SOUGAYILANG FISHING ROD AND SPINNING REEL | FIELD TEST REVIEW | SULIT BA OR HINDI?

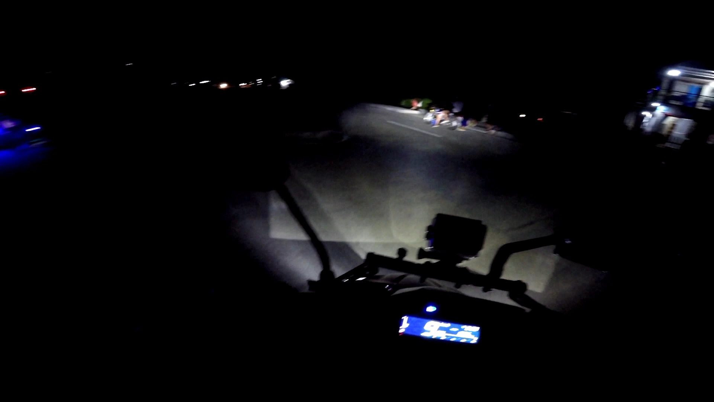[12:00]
So, as you can see guys, ayan, medyo madilim na dito sa area. Sad to say, kakunti ang atin nahuli. Pero okay lang, at least kahit papano, enjoy din. Kumbaga, once in a lifetime experience din talaga. Pero babalik ulit tayo. We shall return. Yes, yes, yo. Pwede na.